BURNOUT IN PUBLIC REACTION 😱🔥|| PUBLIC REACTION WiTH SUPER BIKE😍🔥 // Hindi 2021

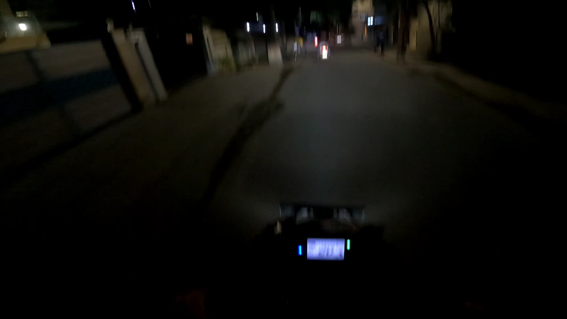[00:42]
बिकॉज आज हम एक छोटी सी राइड पर निकले हैं रात को, और सोचा क्यों ना एक वीडियो बनाया जाए जिसमें हमारी एक मेरी जिक्सर है, एक आगे चल रही है RS 200, और एक और जिक्सर है तो अभी दिलवाता हूँ, धीरे धीरे रुको सबसे।
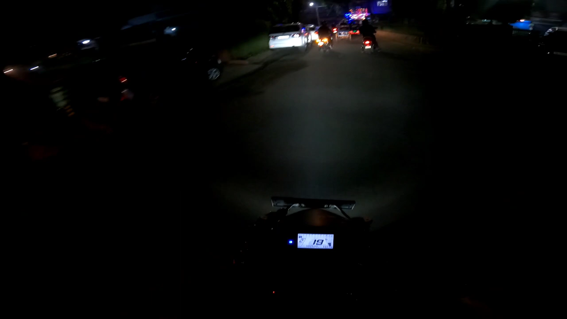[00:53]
सो गाइस देखो, पहली जिक्सर तो हमारी एक एरी जो देज भाई चला रहे हैं,
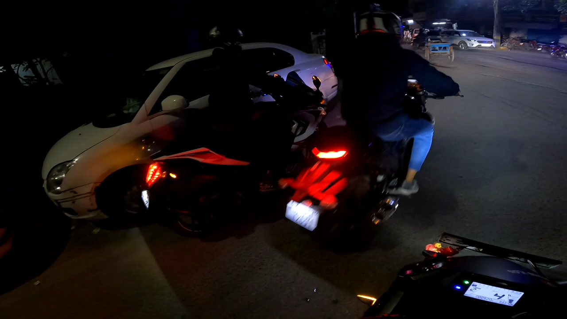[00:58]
एक एरी RS 200, ठीक है।
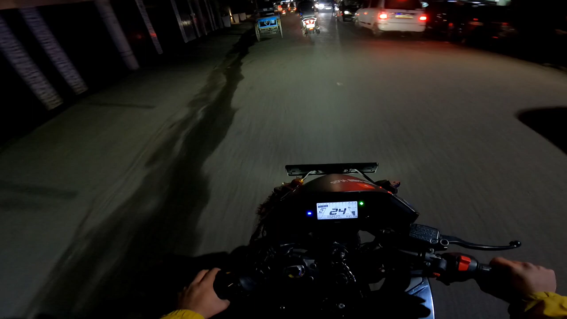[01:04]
तो अभी इसी से हम लोग जा रहे हैं साउथ एक्स में, थोड़ा मजे कर रहेंगे हम लोग, और दिखाऊंगा आप लोगों को यहाँ पे पब्लिक रिएक्शन कैसे रहेंगे।
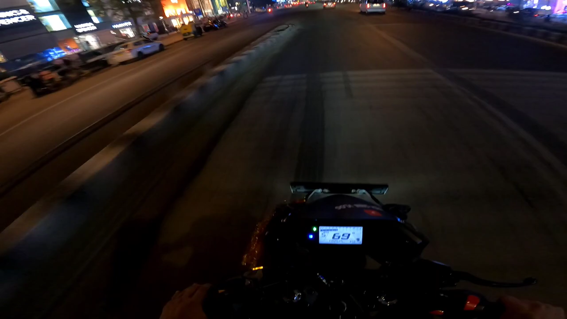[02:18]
इससे प्यारी जगह रिएक्शन लेने के लिए कहीं नहीं मिलेगी हम लोगों को,
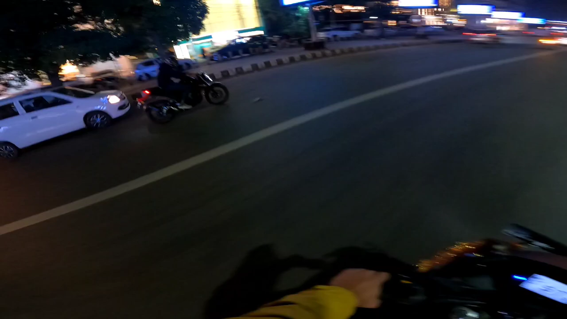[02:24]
तो यहीं पर एक रिएक्शन लेने वाले भी हमारा भाई पूरा कैड़ा हो रखा, कैड़ा कहाँ जाना है मैं भूल रहा हूँ। ओहो
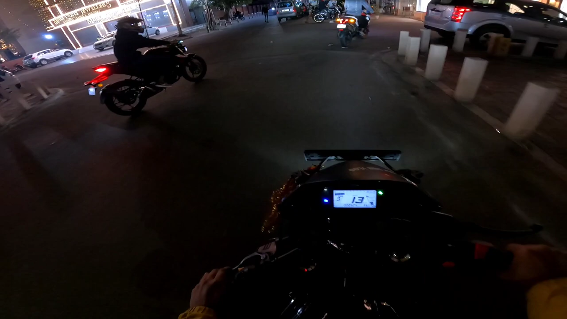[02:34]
भाई रिएक्शन आने स्टार्ट हो गया, अब आएंगे रिएक्शन भाई, और चौकी और मास्क इसको बवाल मचाने आ गया भाई,
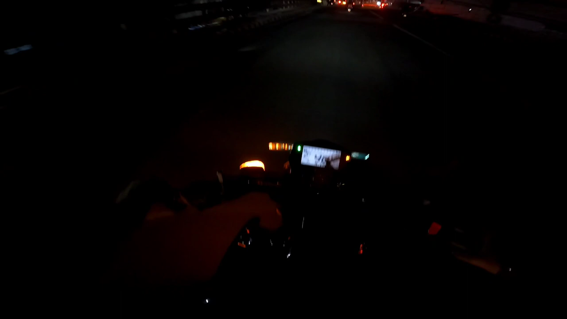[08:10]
उसके धीरे धीरे शिफ्टिंग, फिर व्हीली पे गियर शिफ्टिंग होती है।
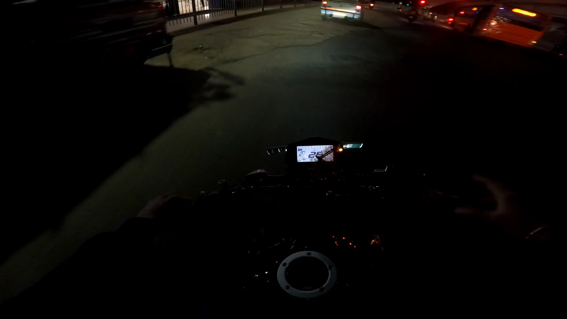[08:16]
फर्स्ट गियर बैलेंस बनाते बनाते फिर सेकंड गियर। यहाँ की रोड है बड़ी ख़राब है यार, रोड ख़राब पे मारे व्हीली। ओहो लगी गई,